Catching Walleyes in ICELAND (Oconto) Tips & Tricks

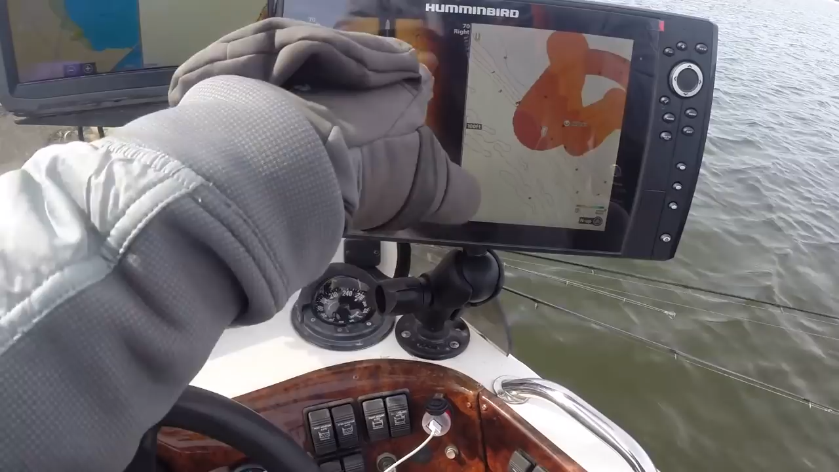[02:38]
all these all those little shadows those are all fish and i threw a waypoint down because i was seeing them before
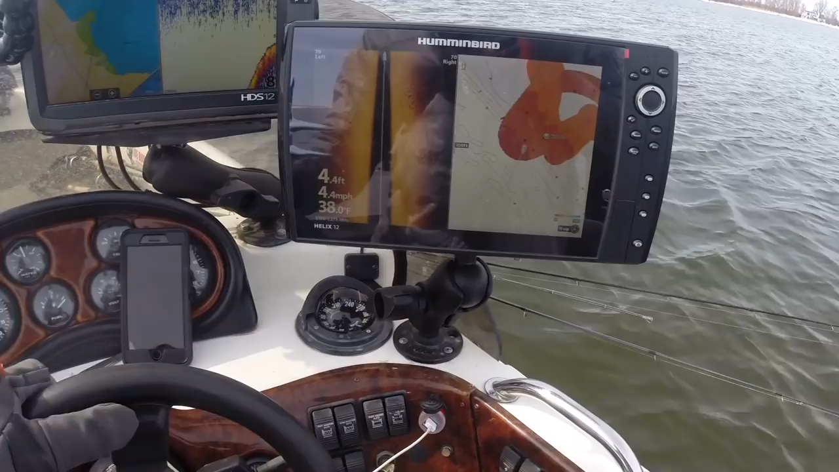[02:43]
On screen: speed 4.4 mph
i don't know they didn't eat the moxie on the first pass so i'm going to try and give them a rip and wrap they're right on that break you can see where this comes up
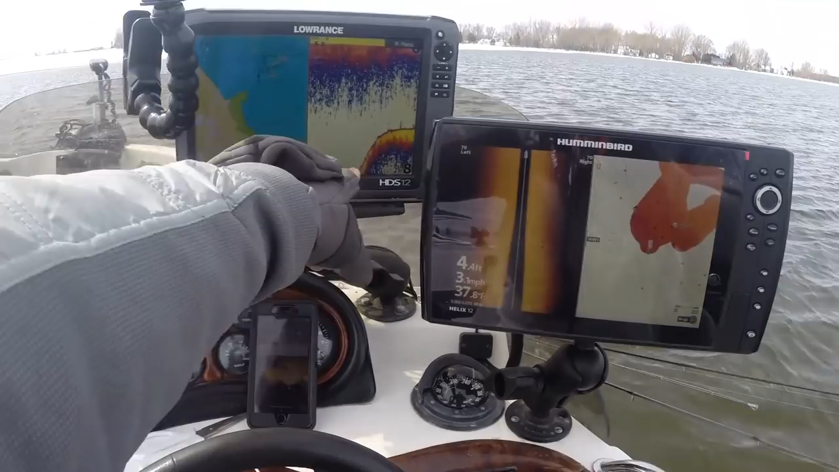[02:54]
On screen: speed 3.1 mph
over here fish they're not on the top of the flat let's try a rip and wrap and then a blade bait
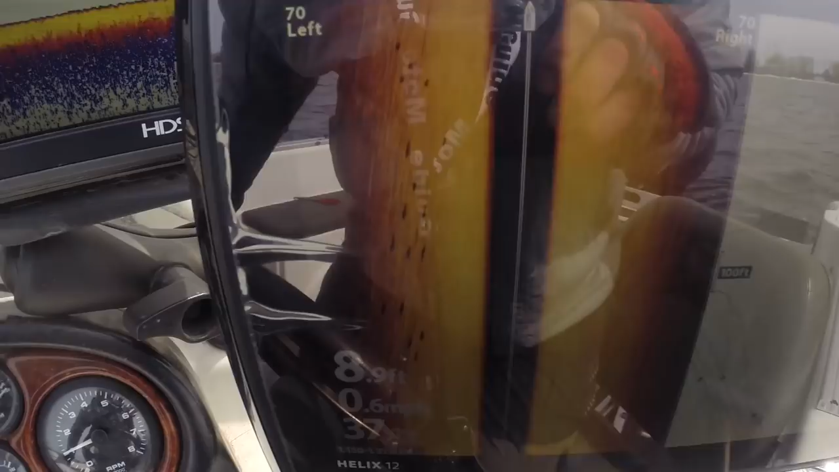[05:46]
goodness there's a lot of fish inside see all these see all these fish all those shadows there are all fish if you look with wallets
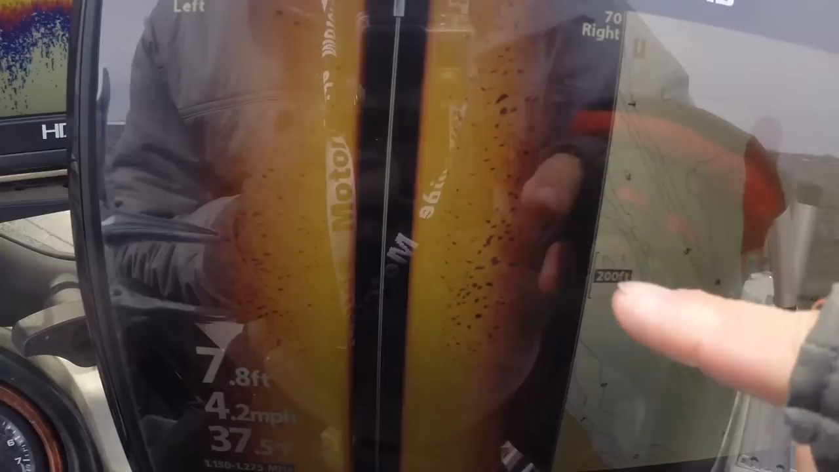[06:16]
On screen: depth 7.8 ft, speed 4.2 mph
all these shadows are all fish that's a lot of fish
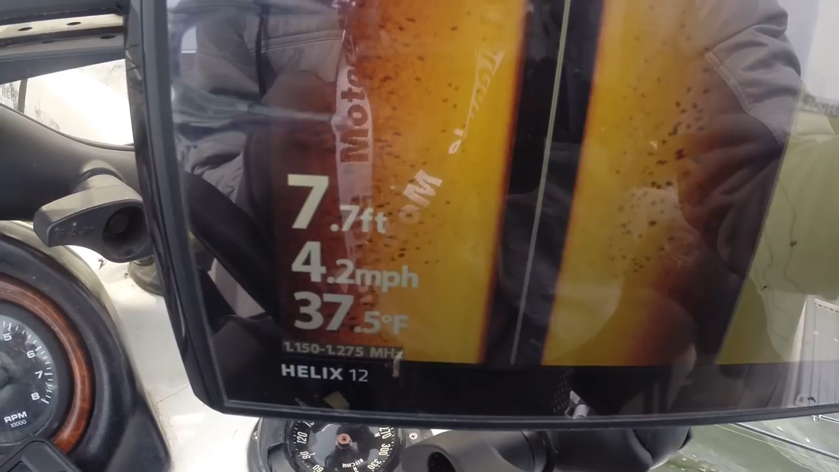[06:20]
On screen: depth 7.7 ft, water 37.5°F, speed 4.2 mph
like a lot a lot of fish threw a waypoint down
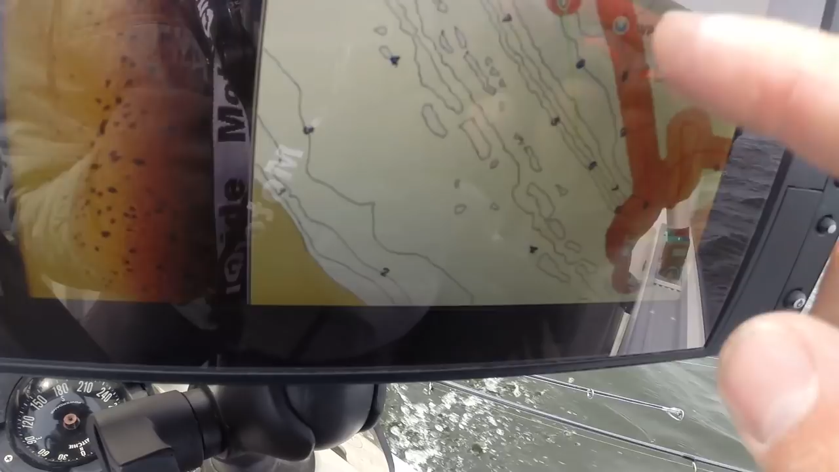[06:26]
i don't know if those are walleyes oh my goodness
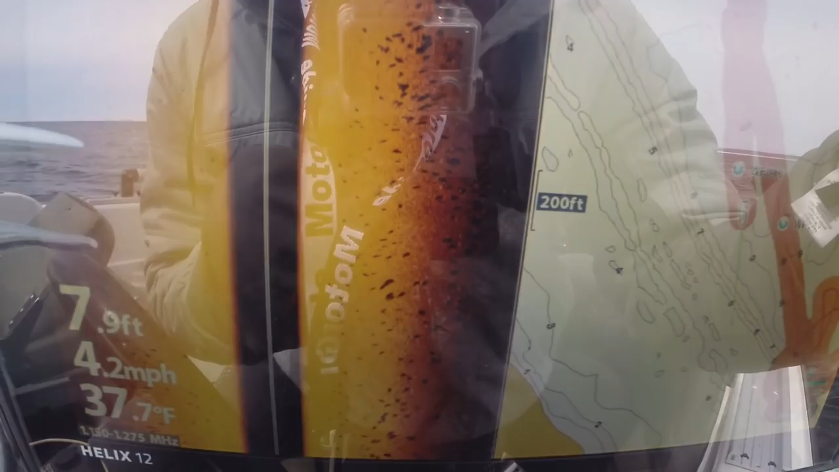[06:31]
On screen: depth 7.9 ft, water 37.7°F, speed 4.2 mph
i don't know the only one way to find out
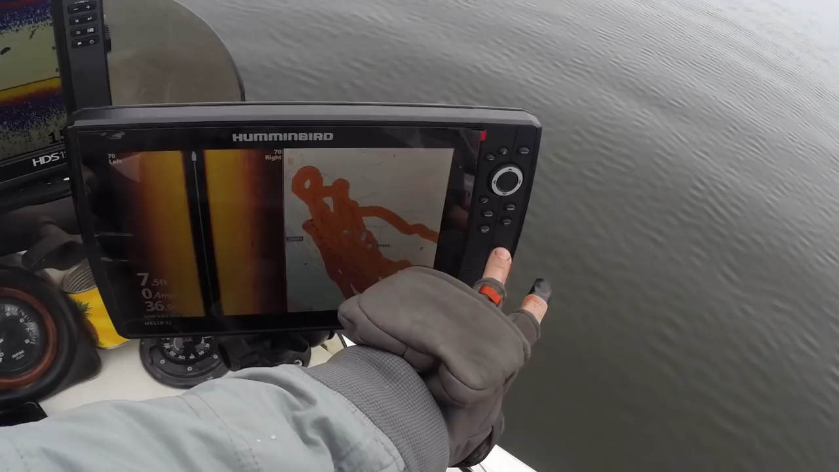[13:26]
if we go to side imaging
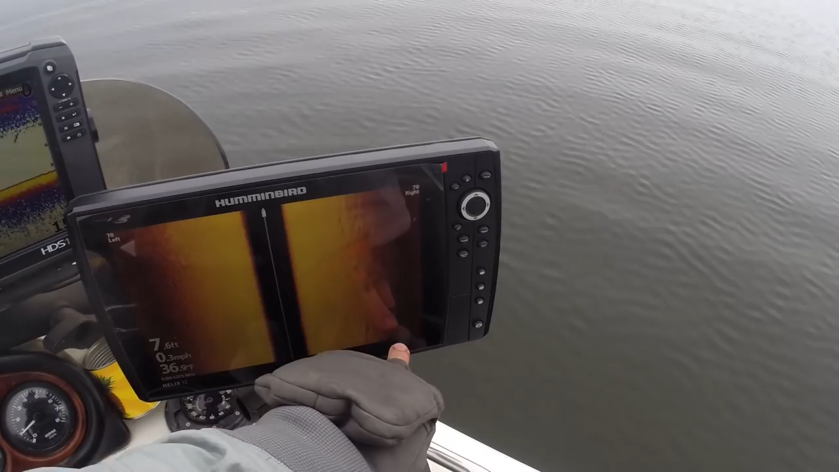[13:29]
see these fish there's a whole lot more of them a little bit ago